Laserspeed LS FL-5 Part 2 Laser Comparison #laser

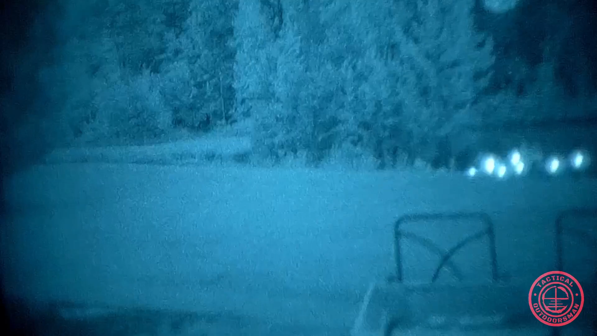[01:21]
So that's the Somo Gear Pec.
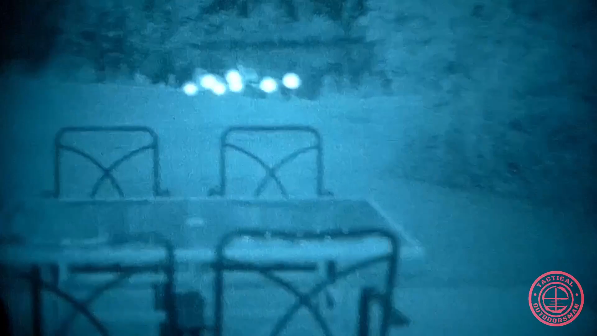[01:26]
This is the VIR2.
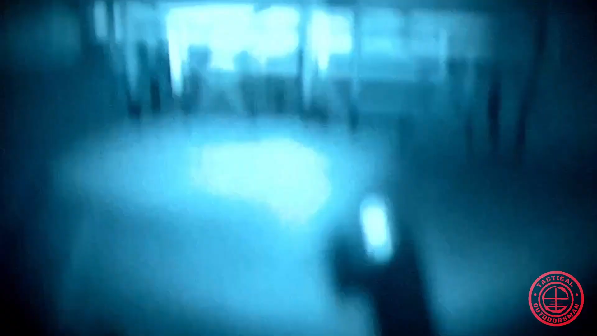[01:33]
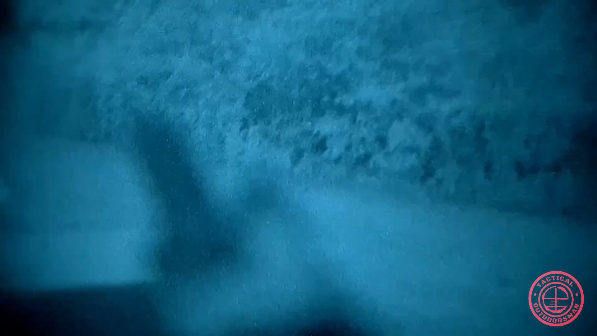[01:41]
That is going to be the D-Ball A3.
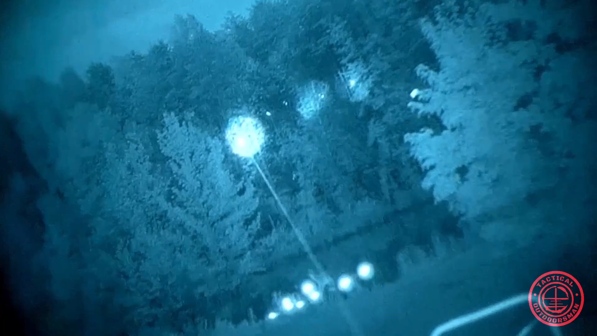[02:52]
And I'm going to turn the D-Ball A3, civilian version, up to its high power setting. Okay. That's the D-Ball A3 on the high power setting. I'm going to turn up the
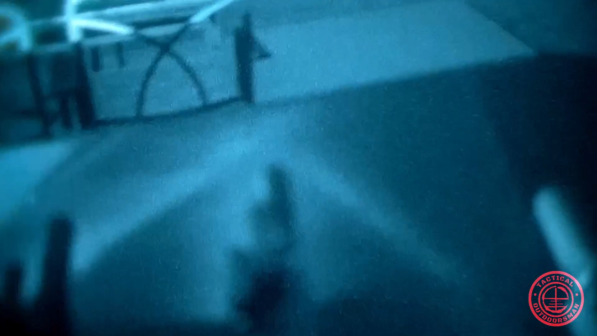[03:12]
Full Power Pec to its high setting.
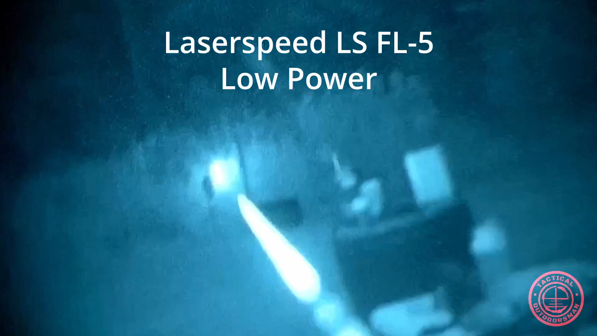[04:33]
that is the laser on low-power let's get the low-power laser and illuminator up